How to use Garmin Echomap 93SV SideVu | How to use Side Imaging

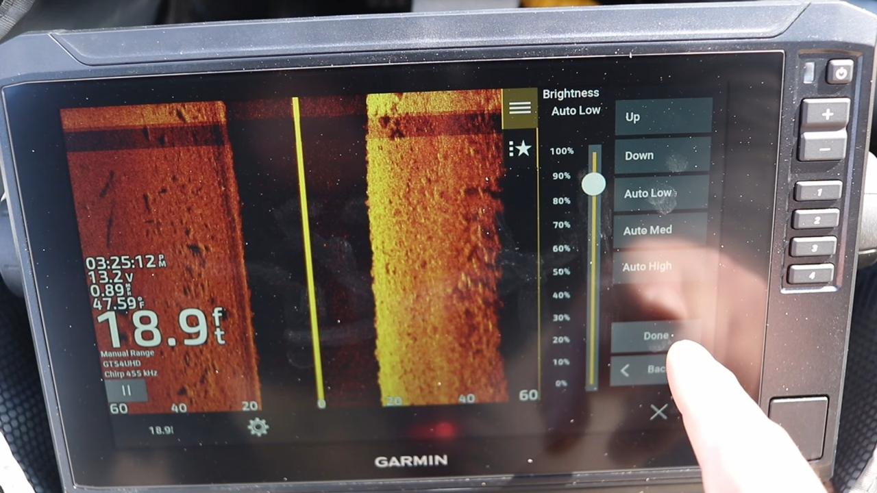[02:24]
On screen: depth 18.9 ft
The next is the brightness. I typically run this on auto low. This is kind of like your sensitivity. Running it on auto low is a pretty good default setting for me. The next setting we have is the frequency and the frequency just determines kind of the angle that this side imaging will show. Typically I run this on the megahertz frequency. If you run this on the 455 it does pick up a little bit more of the very surface of the water. So if a fish is only suspended about six inches or a foot down from the very surface of the water at 30 40 feet away from your boat you might be able to pick it up whereas the mega imaging is a little bit steeper of a beam angle. The next setting is the zoom function and this is very helpful when you're trying to zoom in on the bottom or if
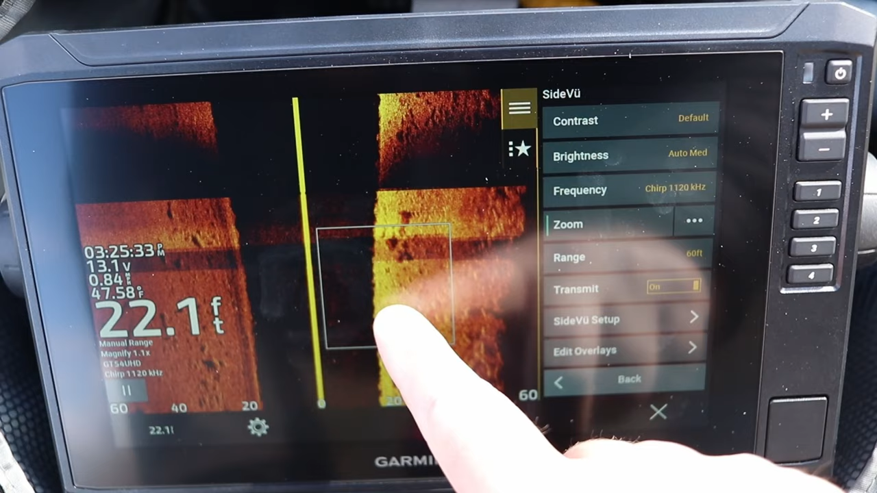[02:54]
On screen: depth 22.1 ft, water 47.58°F
you're looking at trees or rocks or weeds and trying to discern if there's fish inside of those weeds or on those rocks. There's a couple different ways you can do it. You can either pinch the screen kind of like or zoom in on google maps or
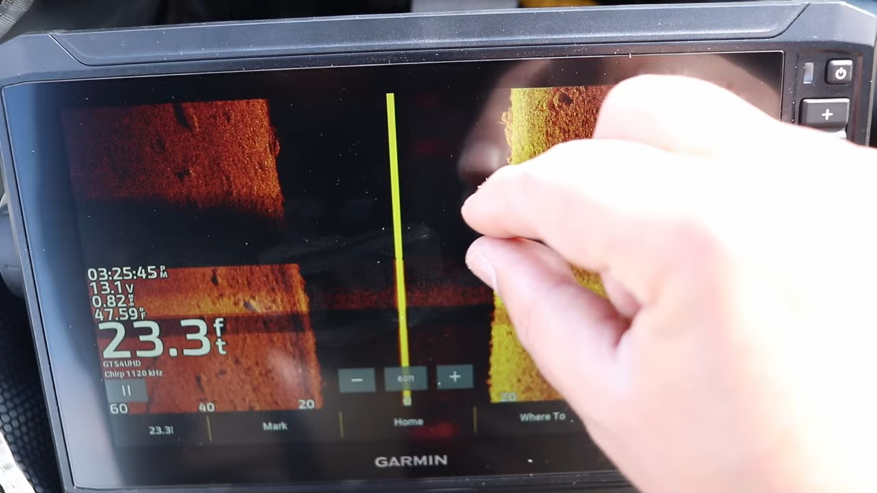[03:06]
On screen: depth 23.3 ft
you can go to that zoom function setting and click on magnify and it'll zoom in and out.
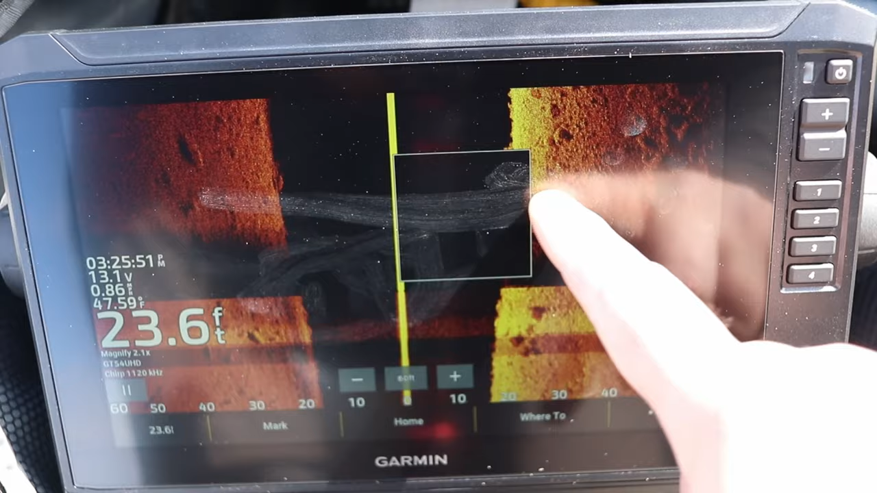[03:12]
On screen: depth 23.6 ft
As you can see you just move it across the screen and to pinch it you can close it like that. Great setting to use if you're trying to pick up crappie on a brush pile. The next setting is the range and this shows left to right of how wide your side view is actually showing.
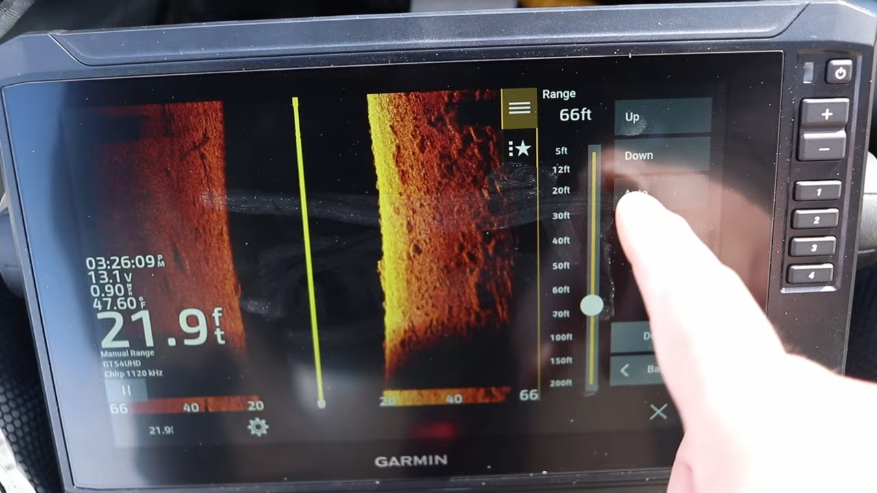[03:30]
On screen: depth 21.9 ft, water 47.60°F
Typically I run this on either 60 to 70 feet left or right. You can either zoom or zoom in and out with the up and down keys or you can kind of use that toggle to go in and out.
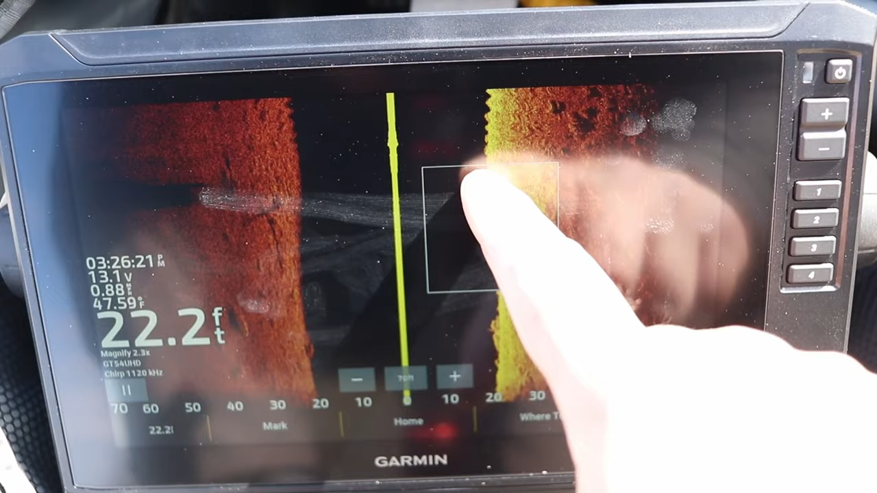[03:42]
On screen: depth 22.2 ft, water 47.59°F
70 feet for me seems to be pretty good for picking up brush piles any trees and even any fish kind of on the bottom.
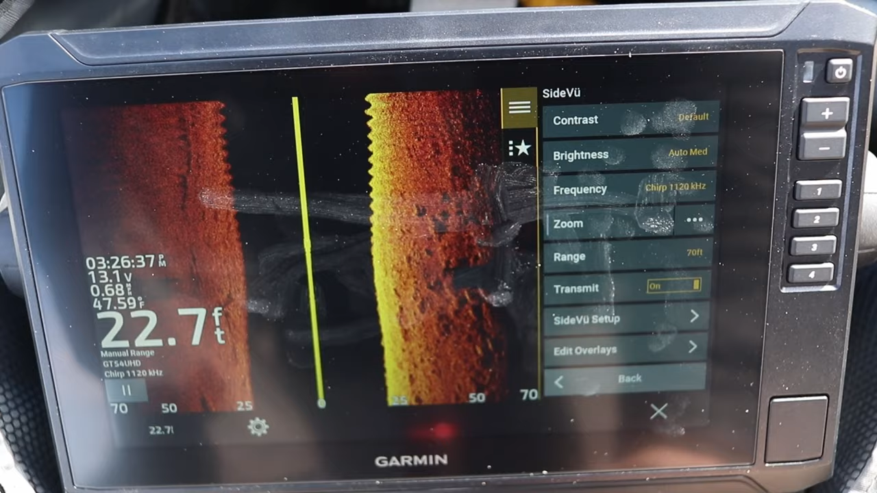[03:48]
On screen: depth 22.7 ft, water 47.59°F
The next setting or the next menu setting is the side view setup and on the very top it's a scroll speed. Now scroll speed determines how fast the data is going to move across your screen. If you crank it all the way up the data is going to move really fast.
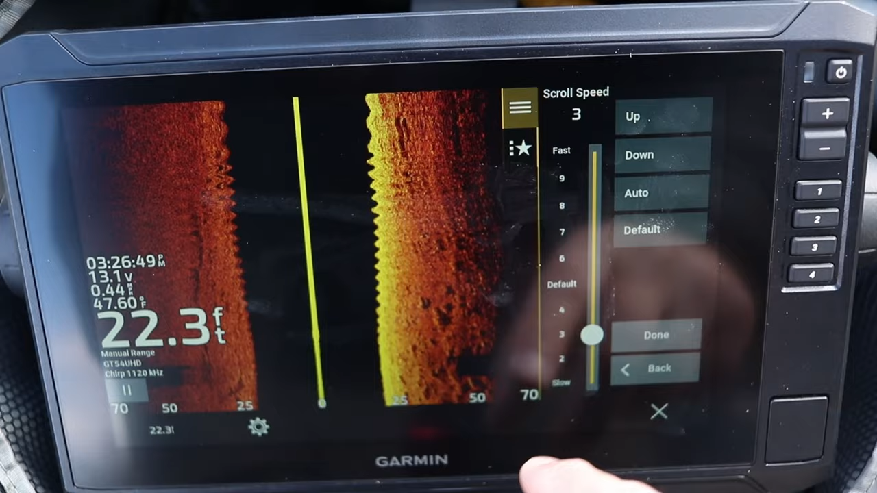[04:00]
On screen: depth 22.3 ft, water 47.60°F
If you crank it down it's going to slow down that data. Typically I run this on default. The next is your interference and TVG.
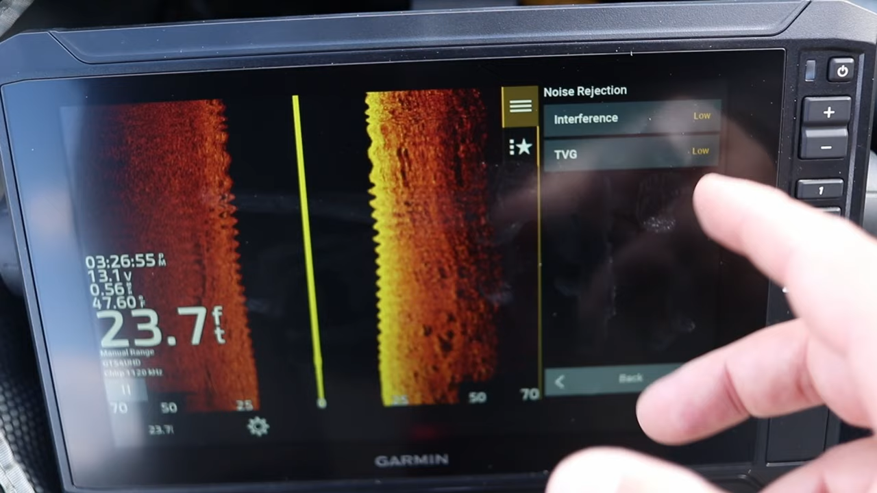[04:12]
On screen: depth 23.7 ft
So interference and TVG just help any surface area noise reject or if you're around other boats it can help with some interference. Typically I leave it on low.
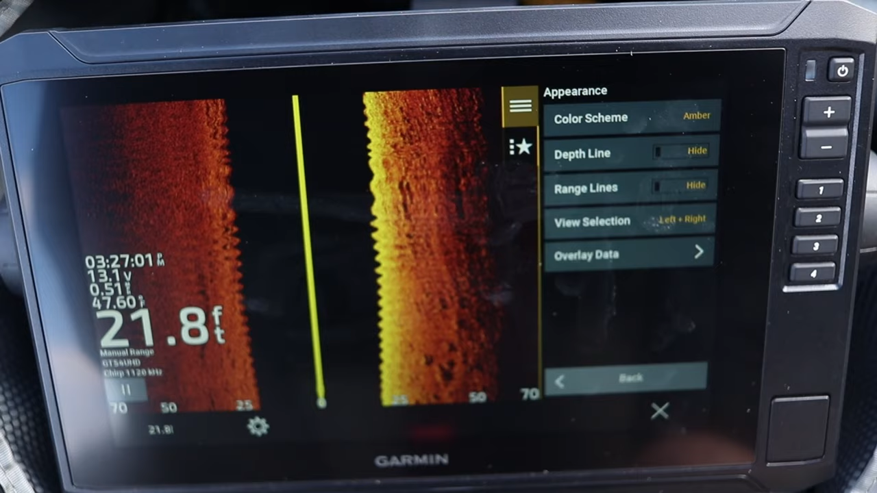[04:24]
On screen: depth 21.8 ft
The next setting we're going to talk about is the color scheme.
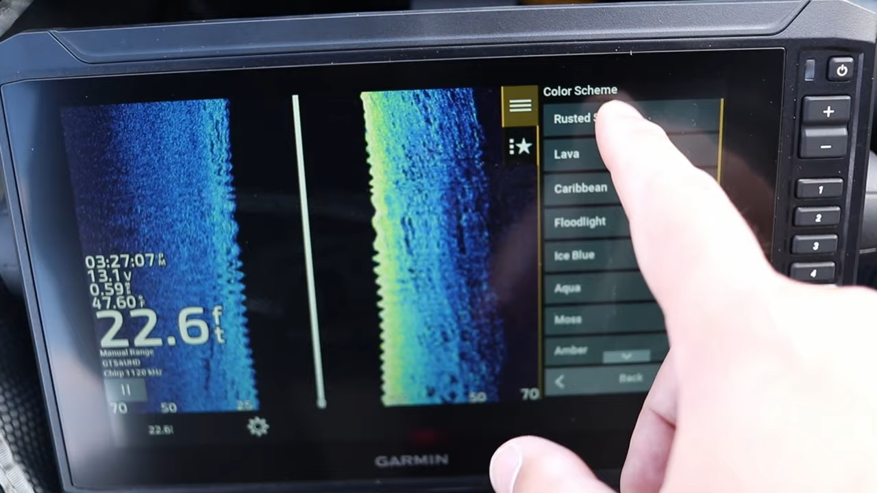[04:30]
On screen: depth 22.6 ft
I typically run the amber because that's just what I'm familiar with but you can play around with it. You just want to pick a color palette that is going to help you
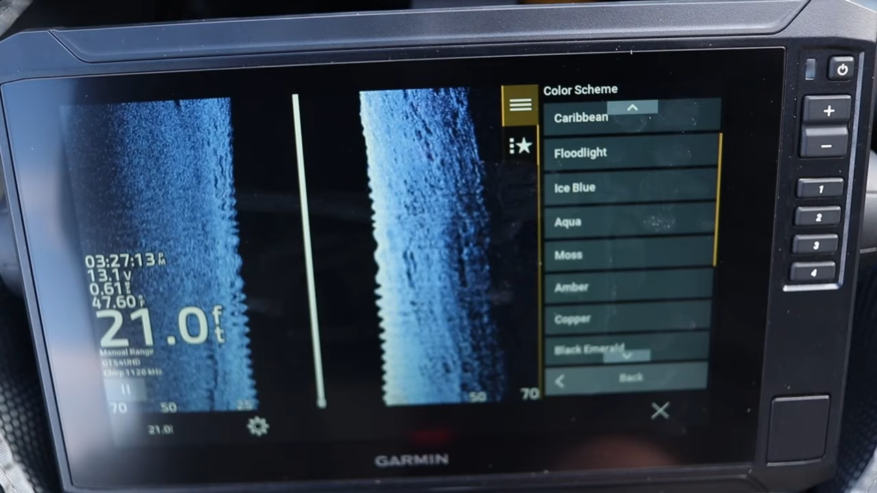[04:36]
On screen: depth 21.0 ft
identify fish from weeds from brush piles. Something that makes it easy for your eyes to pick up what you're trying to see. The very next thing here is the range lines and basically this shows you kind of where your range is setting on your side view.
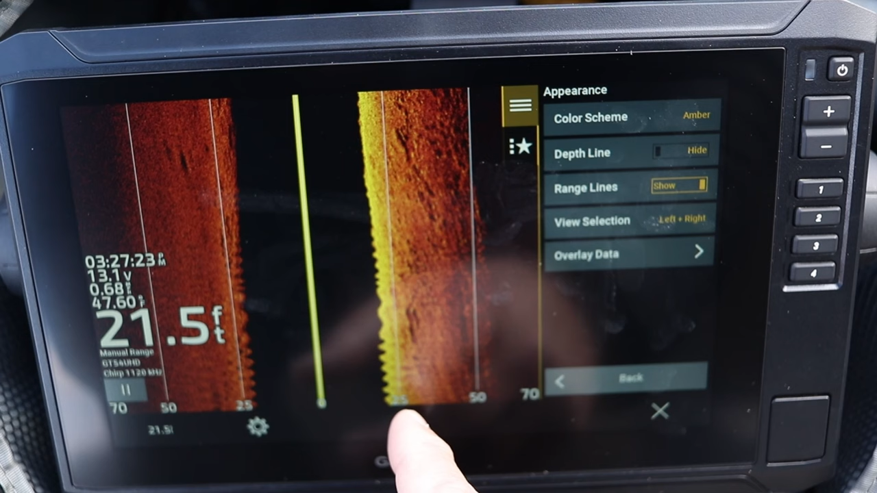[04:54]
On screen: depth 21.5 ft
I'm going to talk about this a little bit later in the video trying to do the calculation. You also notice an overlay data menu setup.
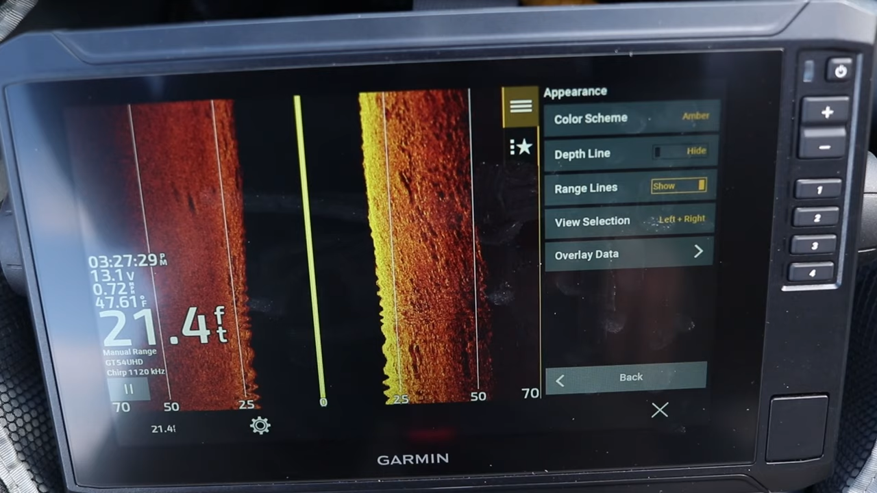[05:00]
On screen: depth 21.4 ft, water 47.61°F
You can delete the depth, the time, the speed. Also a second menu option if you go to the installation click on transducers.
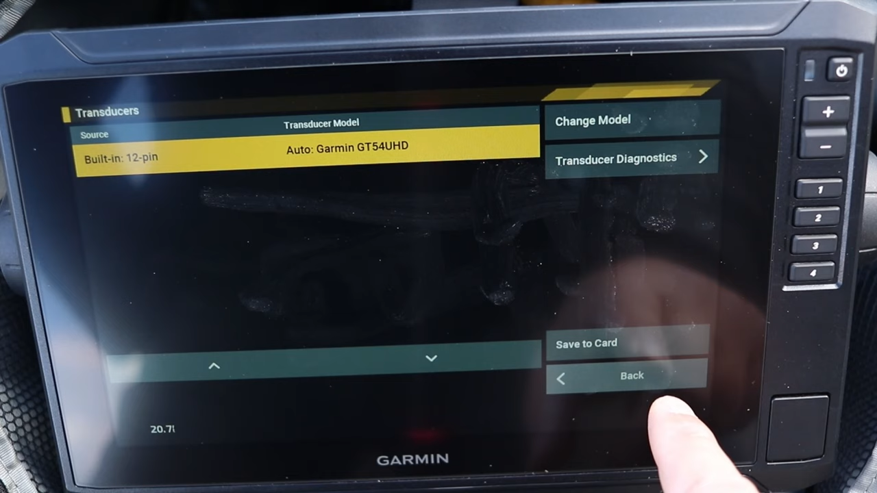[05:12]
You can select which transducer you want your Garmin unit to read. Sometimes you have a transducer on the bow of your boat which is on your trolling motor versus on your transom and you can select which transducer this Garmin unit picks
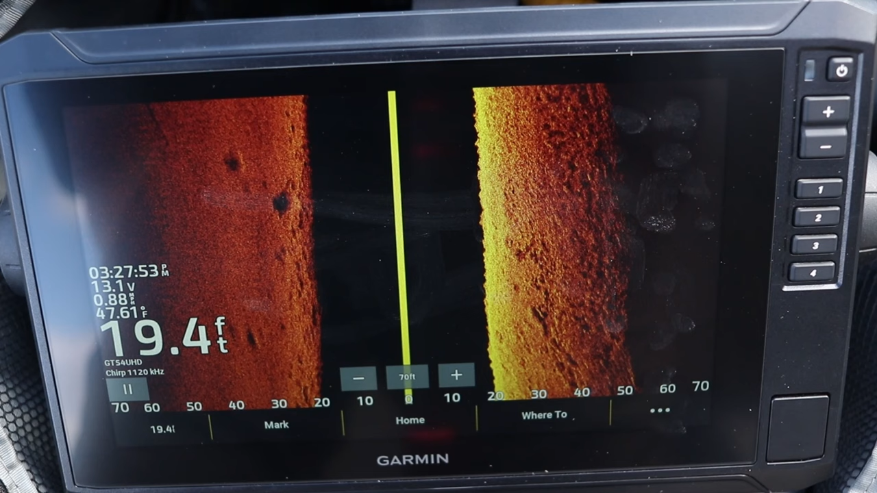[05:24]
On screen: depth 19.4 ft, water 47.61°F
up based on where you are fishing on your boat. I want to be very clear just like in the down imaging and the 2d sonar as that image scrolls back it becomes historical data and given the fact that your boat can change speeds and change directions between the time you
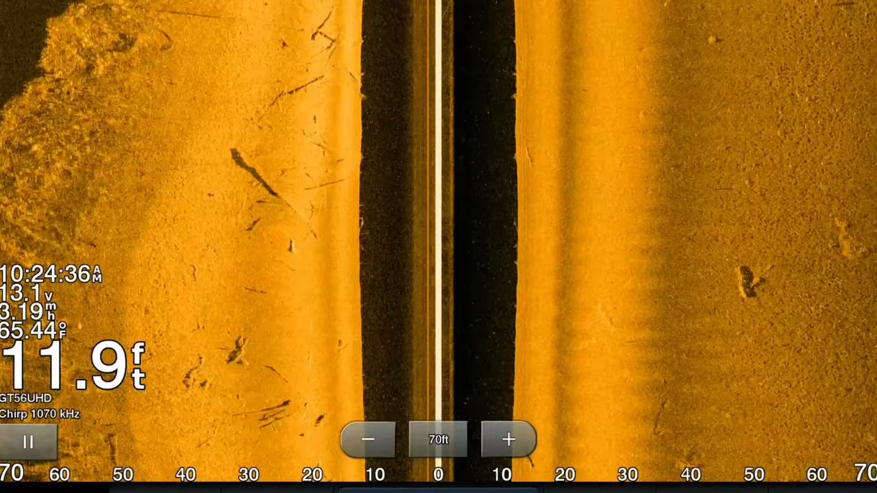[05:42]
On screen: depth 11.9 ft, water 65.44°F
decide to either cast at that image as it's scrolling back it's not an exact distance if you were to throw a